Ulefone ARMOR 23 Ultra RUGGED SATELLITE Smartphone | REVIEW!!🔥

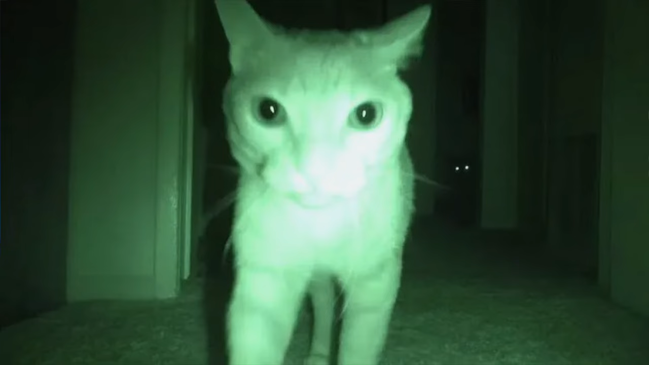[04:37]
especially when I put myself into a completely dark room and I was able to use the night vision camera to see everything.